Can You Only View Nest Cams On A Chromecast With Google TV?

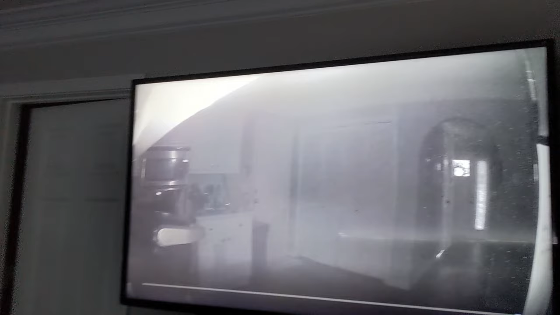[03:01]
So this is the kitchen in my house now. Let's, uh... Hey, go in on the kitchen lights. Alright, turning on six lights.